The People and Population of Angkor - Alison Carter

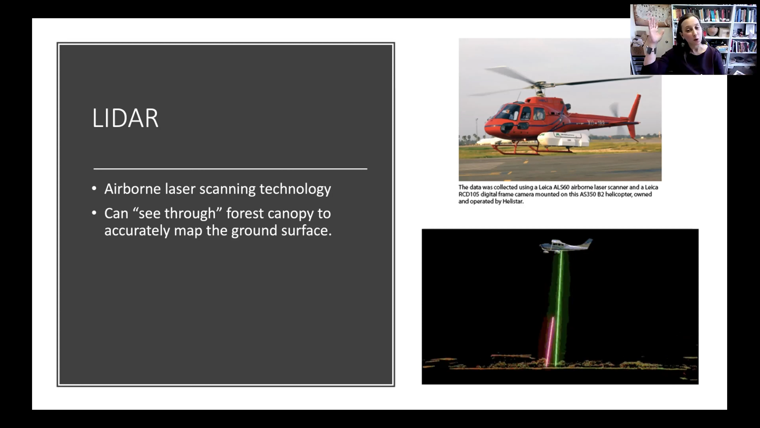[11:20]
You can see this little animated image here showing a plane flying over a landscape and shooting out hundreds of thousands of laser points onto the ground surface, and then it hits the surface of leaves and the roofs of houses and returns to the airplane, or in our case, we used a helicopter, or my colleagues used a helicopter that they flew over the Angkor region. What's cool is that because so many of these laser points
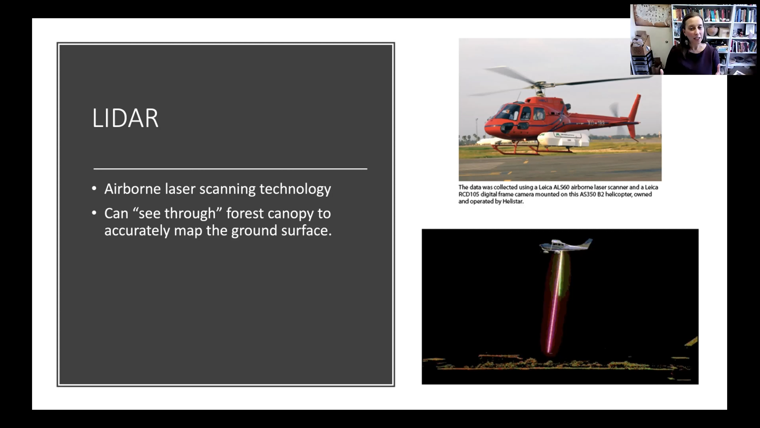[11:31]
are being shot out of this laser scanner, is that they can go through the gaps in the tree leaves and hit the ground surface as well too. And so what you get is a return that looks a little bit like this. Because people have been working with LiDAR for such a long time, we have a pretty good idea about what a tree signature looks like in a LiDAR return.
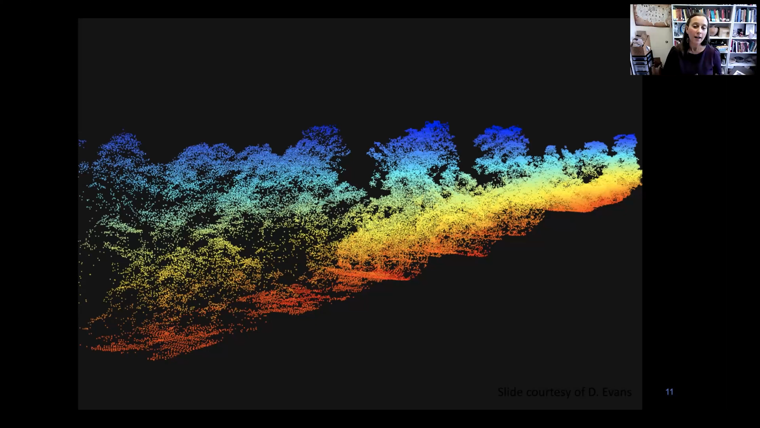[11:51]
And so what you can do is take the tree layer off and then get the ground surface underneath. And so using this LiDAR,
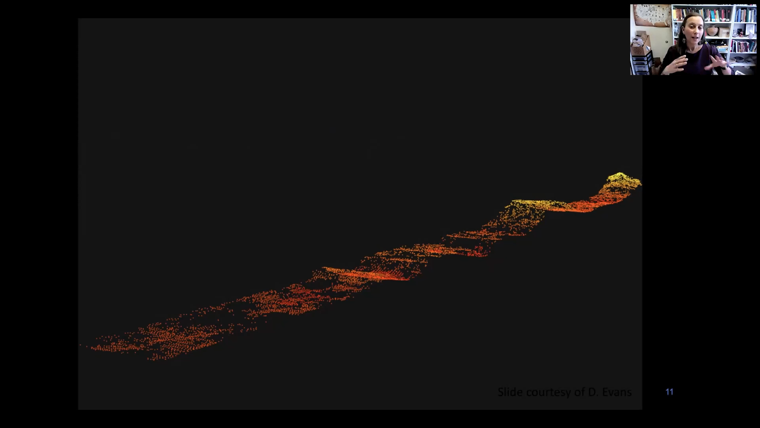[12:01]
we can suddenly kind of peel away the tree layer on the landscape and really better understand what the ground surface looked like when a lot of these temples and living spaces were being constructed. So to give you a more specific example, here we have the temple of Angkor Wat from the air.
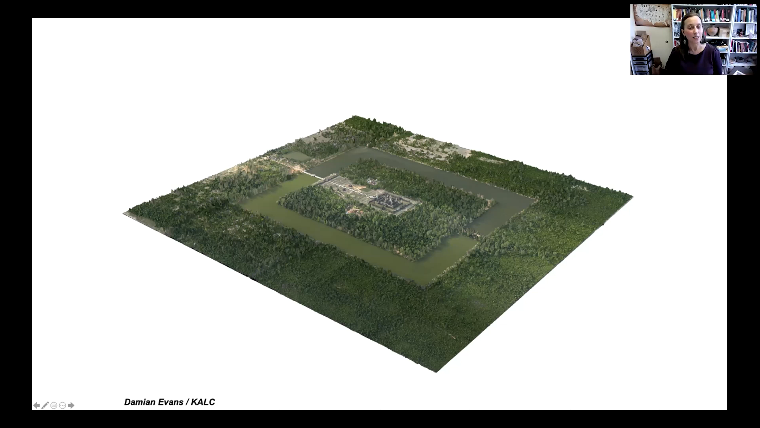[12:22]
You can see the large moat that goes around it, but you can see, again, this is really heavily forested landscape. And so people are living here. It's very difficult to identify those spaces. With the LiDAR, we can peel this tree layer off. And what we have now underneath is a much clearer view of what the landscape of Angkor looked like. And you can see this is a really heavily planned landscape. This kind of waffly pattern around the temple of Angkor Wat shows these lighter parts of the LiDAR that show the higher elevation areas, which we call mounds. And then lower elevation depressions or ponds.
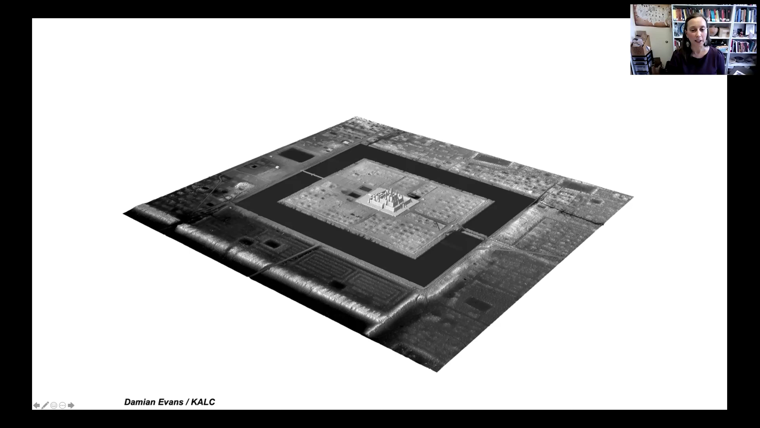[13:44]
So this is right in line with the Angkor Wat temple. And you can see the same orthogonal pattern of mounds and depressions here too. So this seems like part of the same planned landscape also. And what we can see is that now suddenly the places where people were living at Angkor are becoming much more visible.